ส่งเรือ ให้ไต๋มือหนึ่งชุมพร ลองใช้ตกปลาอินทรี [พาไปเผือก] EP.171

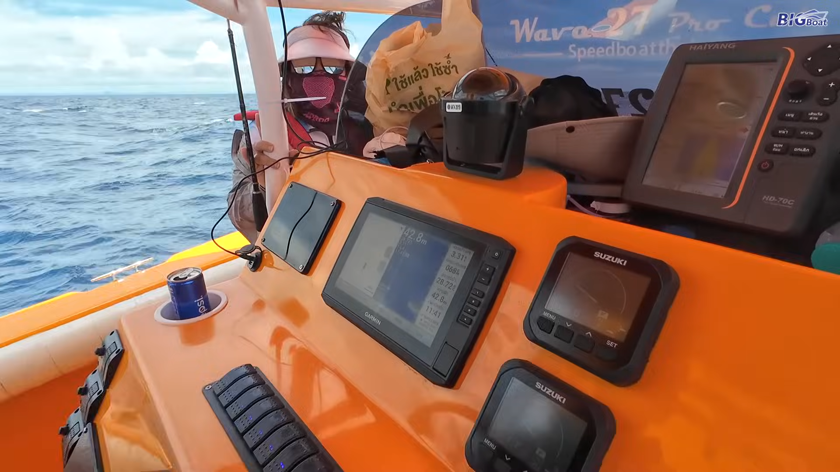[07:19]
อันนี้น้ำ42เมตร13เมตรแถวนี
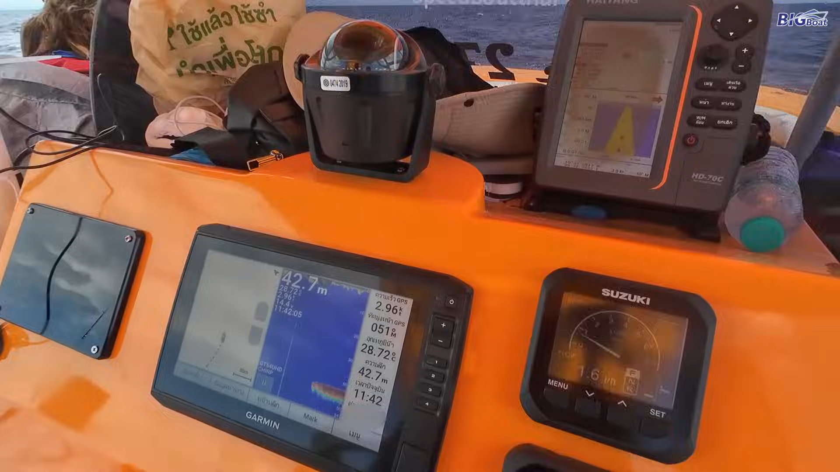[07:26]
On screen: depth 42.7 m
้หมายของไต่ตู่ไม่มีตัวเชี่ยอะไรเลยนะครับ ยังไม่ถึงครับ อ๋อคิดว่า ไหลเข้าไปครับ อ๋อคิดว่าถึงแล้ว